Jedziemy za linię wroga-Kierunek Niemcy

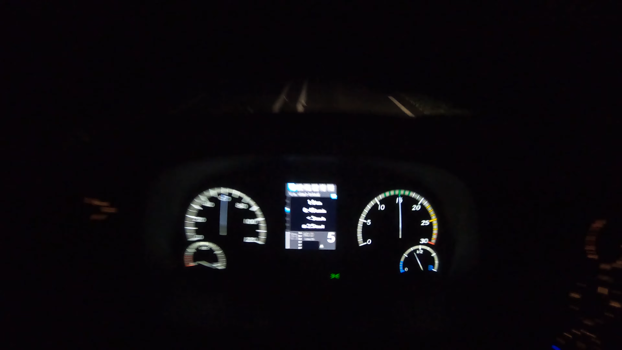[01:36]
No i startliśmy sobie, 1,7 km pierwsze zrobione, do celu 158 km i
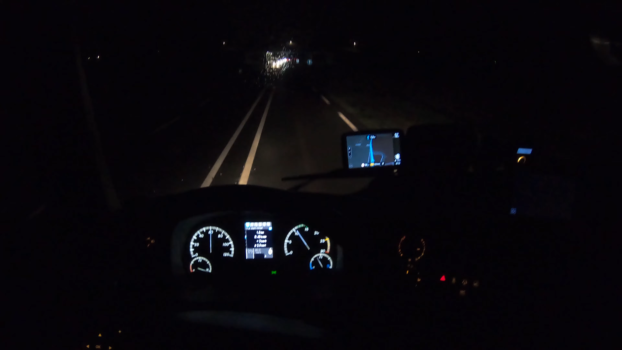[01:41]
pędzimy na granicę.
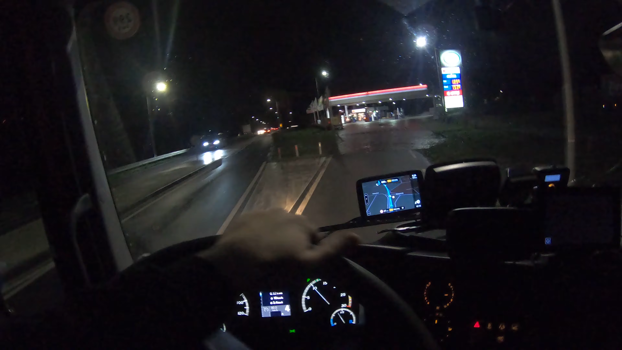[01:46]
Jeszcze sobie tylko zjedziemy po papierochy i po kawulca i ciśniemy dalej.
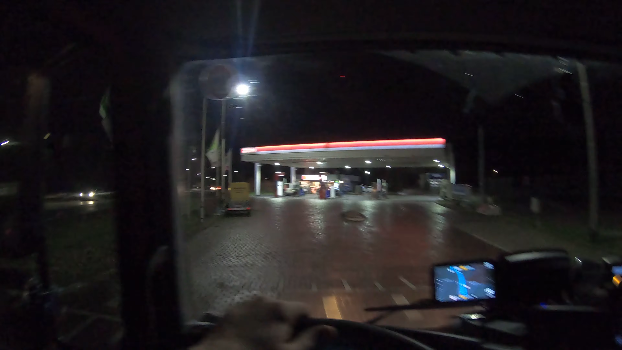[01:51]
Mam nadzieję, że tutaj mają dobry automat, bo kurczę, nie na każdej stacji warto kawę kupować. A odnośnie palenia fajek, to zaraz wam coś powiem, ale to jak ruszymy.
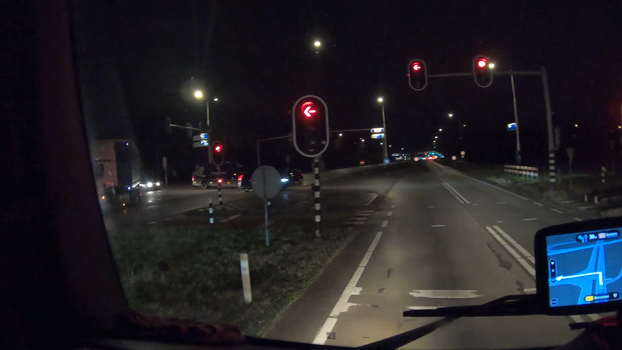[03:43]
No i mamy już z rana wypadeczek na skrzyżowaniu, kolizja bardziej. Busik z malutkim się cmoknął. No i za niedługo będzie koreczek. Taka sytuacja. Samo życie. Kawy nie pili, dlatego tak wyszło. Pstryk.